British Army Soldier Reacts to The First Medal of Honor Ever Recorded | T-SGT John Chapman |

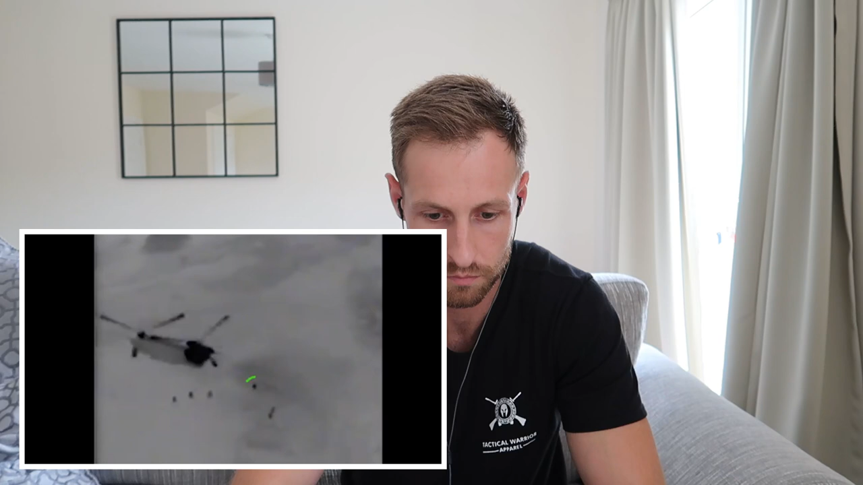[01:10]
John is the second individual to exit and immediately moves in the direction of the summit. He can be seen moving off to the right of the screen, alone.
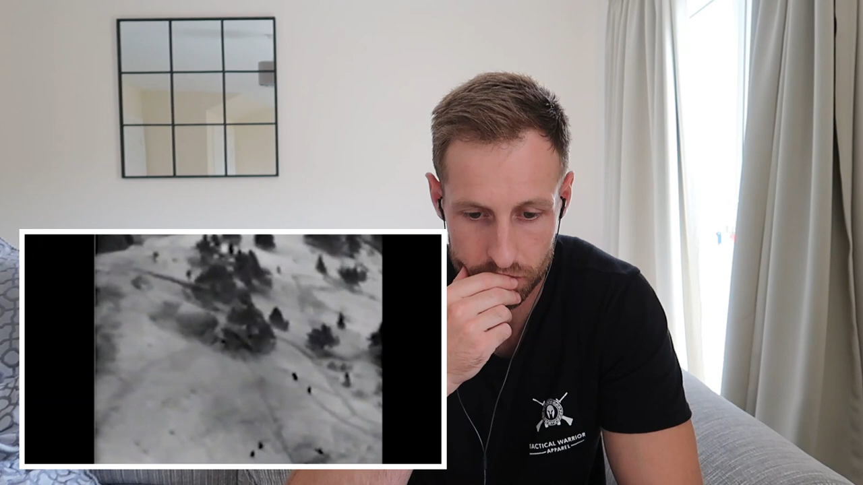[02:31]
Chapman, still alone and closest to the enemy, pauses to engage targets as his team leader follows him, but never actually catches up. Spent it, he's still going in on his own. Chapman, on his own, now makes the decision to charge directly into the enemy bunker, despite withering point-blank fire. Chapman, now literally on top of the enemy, engages the two combatants and kills them, saving the lives of the remaining SEALs.
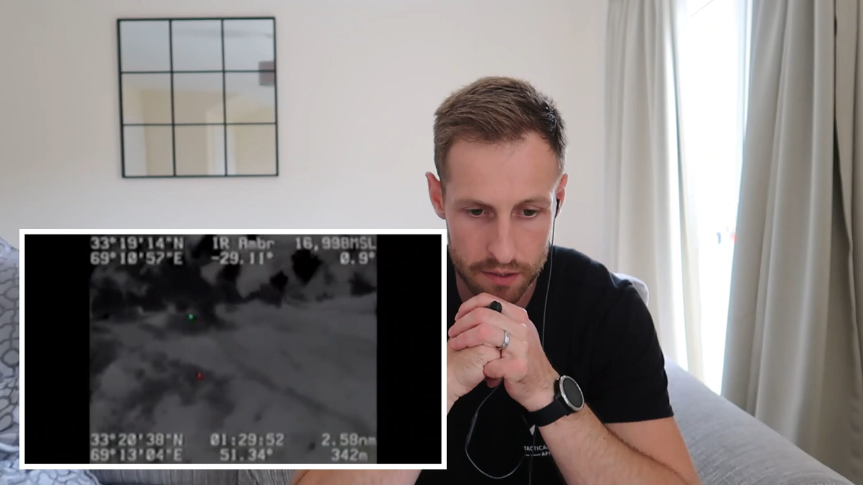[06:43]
This new angle and footage shows Chapman at the top, identified by the green dot under the tree at Bunker 1. The lower center of the screen shows the first enemy fighter who is about to charge Chapman in the hopes of killing the American.
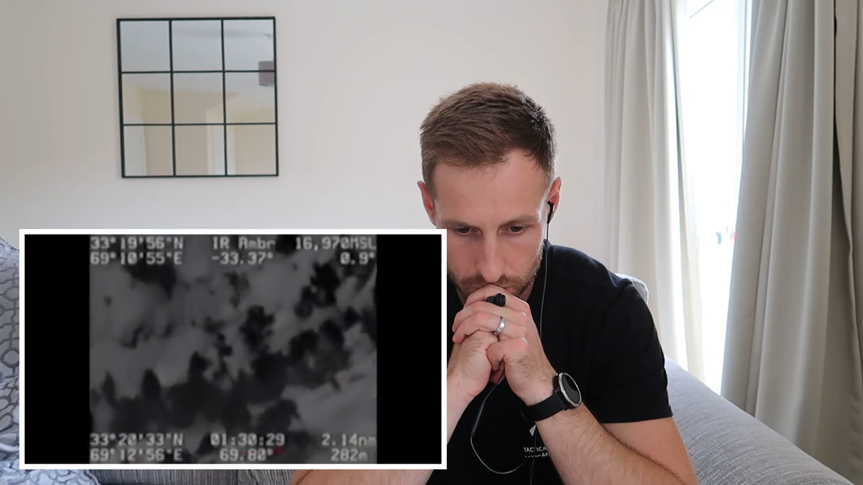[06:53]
The time stamp at the bottom shows it is now 6.05 in the morning and fully light. He's been fighting alone now for 40 plus minutes and has received more gunshot and shrapnel wounds as a result of the fierce combat.
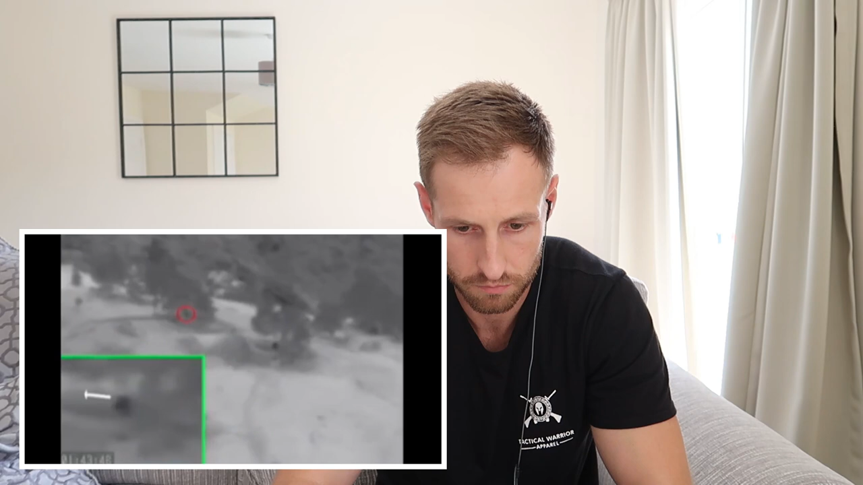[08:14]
With the choice to save his life or the lives of his unknown comrades, Chapman makes the decision to climb out of the bunker and begin firing in multiple directions as can be seen in the inset. Suffering from as many as a dozen wounds, Chapman is in fact already in the process of dying. True selfless command line up. As he fights, the helicopter is struck by a rocket propelled grenade and makes a remarkable controlled crash just below Chapman and the summit. Chapman, now off screen, continues to cover his comrades as they pour out of the stricken helicopter.